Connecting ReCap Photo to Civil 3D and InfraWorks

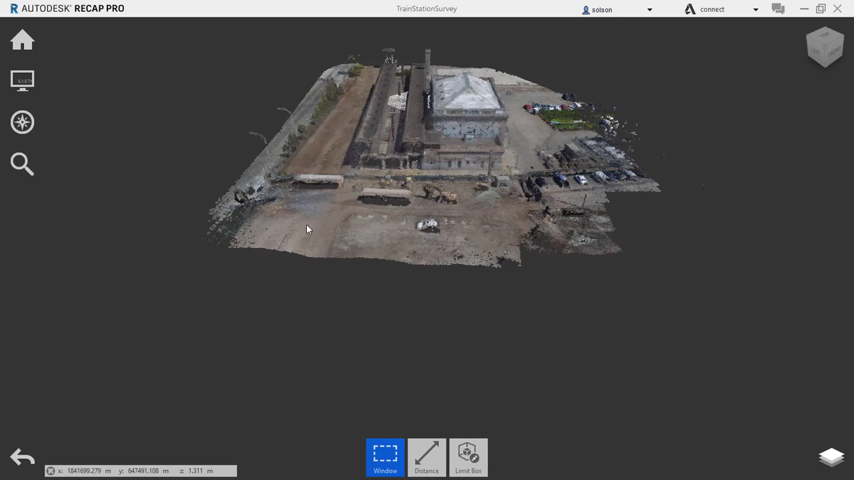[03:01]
So here is this project then. Looks pretty good.
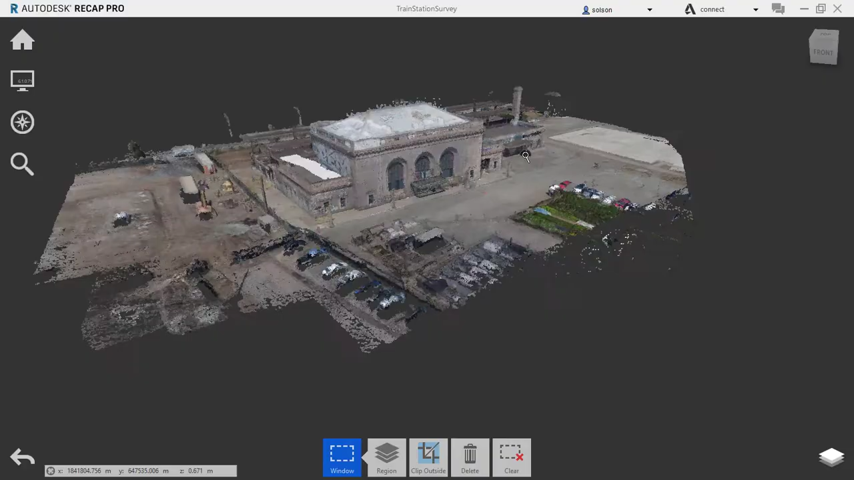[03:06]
At this point I could use recap
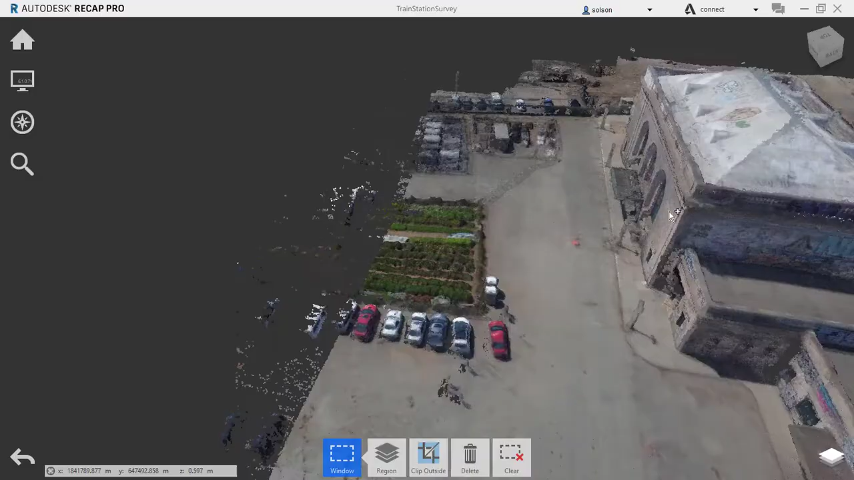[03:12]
to kind of classify points and delete stuff that I think is unnecessary.
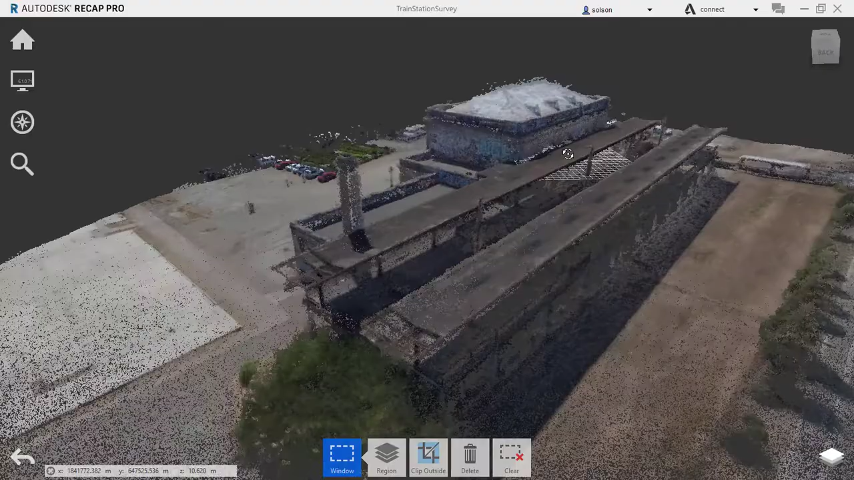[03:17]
I'm going to leave it alone here. I've done videos on that before and there's also